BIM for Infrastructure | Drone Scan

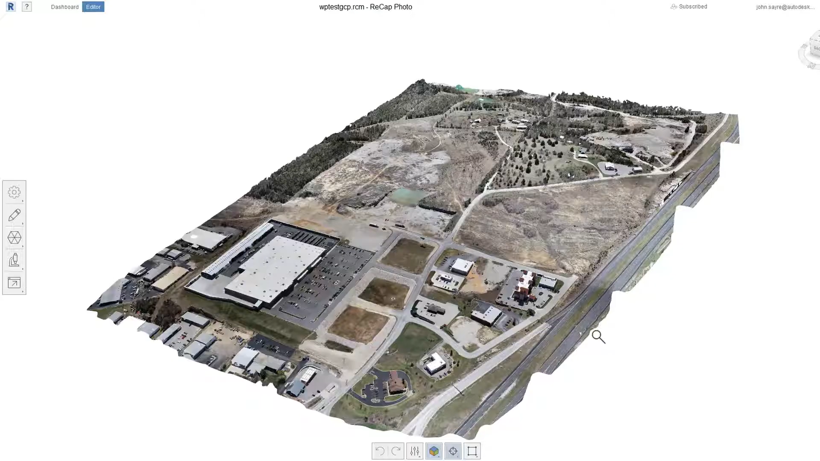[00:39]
Data received back from the cloud is content-rich
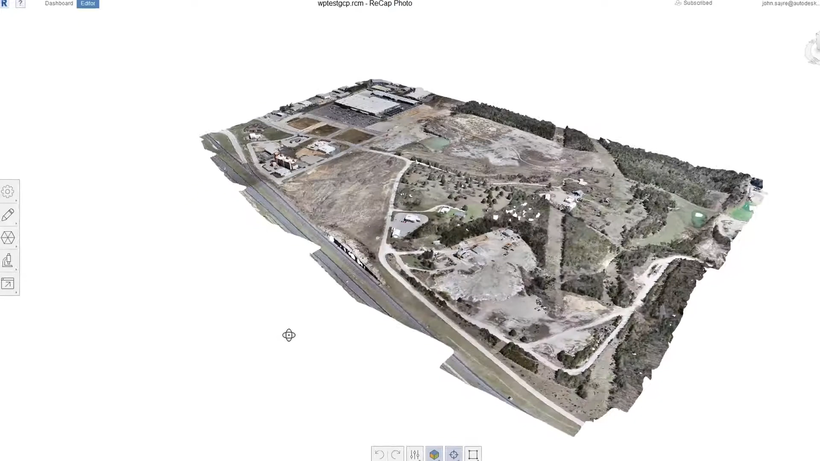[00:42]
and accurately depicts the site in its current state. In InfraWorks, you can utilize the geo-referenced image that's produced from RecapPhoto.
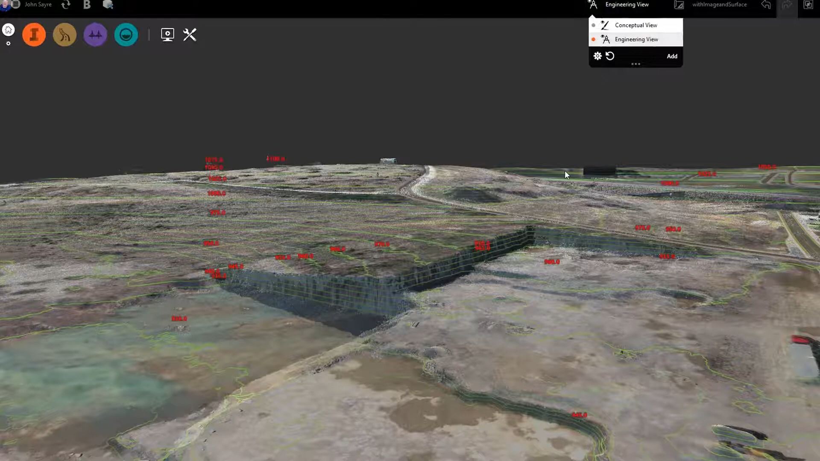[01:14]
Here, in the engineering view, you can see surface contour lines generated from the RecapPhoto point cloud.
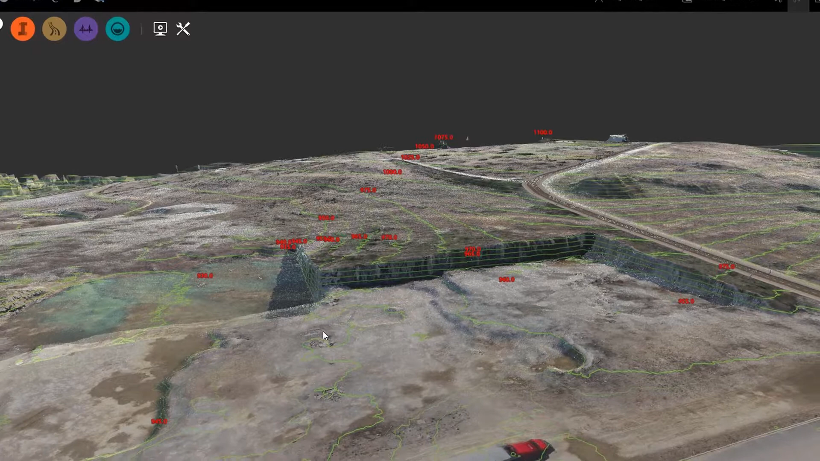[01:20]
These lines help you to visualize and understand the terrain, so you can start planning the proposed project accurately.
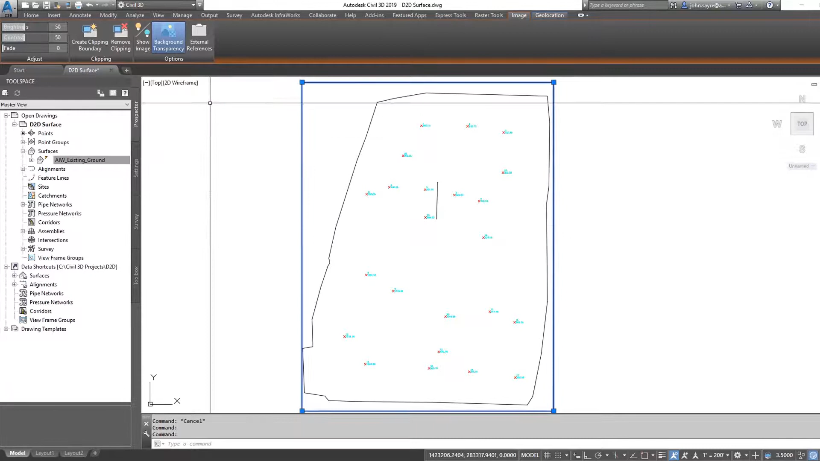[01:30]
Now, you can utilize this surface data inside of Sybil 3D.
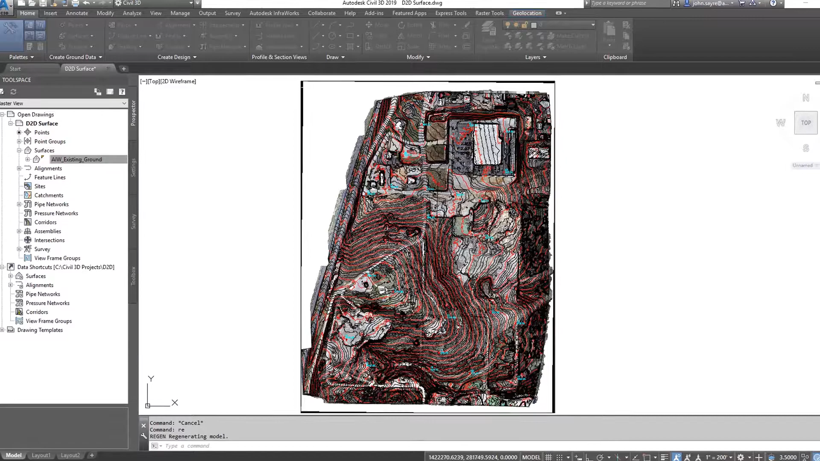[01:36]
Start your preliminary design using the surface, and then bring in the what's-there-today image.
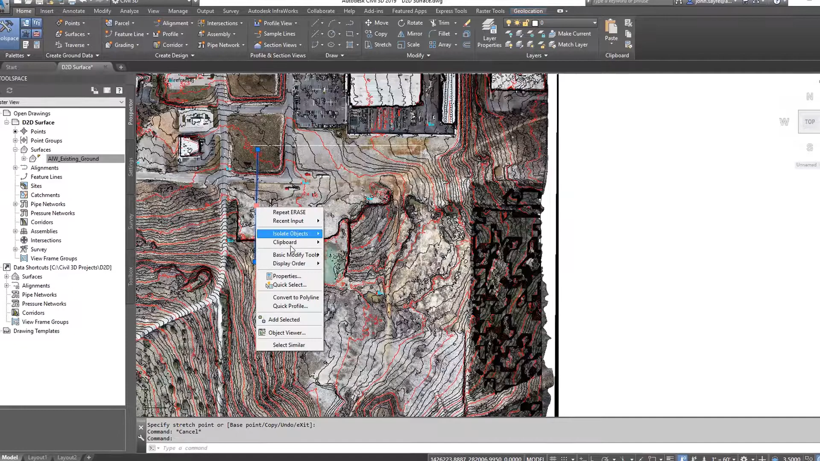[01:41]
With data now imported into Sybil 3D, you can use design functionality to plan out various scenarios, such as a new roadway or utility location.
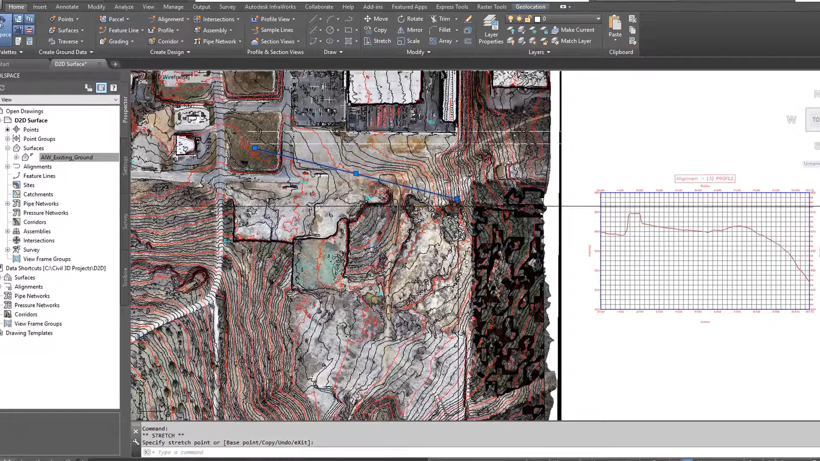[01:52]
The dynamic functionality of Sybil 3D using drone imagery makes designing fast, flexible, and extremely accurate.